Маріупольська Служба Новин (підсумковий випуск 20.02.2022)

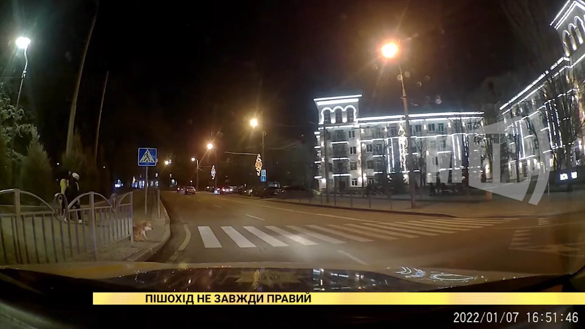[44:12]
В Маріуполі собаки теж не пасуть задніх. Цей песик перш ніж вийти на пішохідний перехід. Терпляче чекав, коли всі автівки зупиняться. Тому варто завжди пам'ятати, що безпека на дорогах залежить насамперед від дій кожного з нас.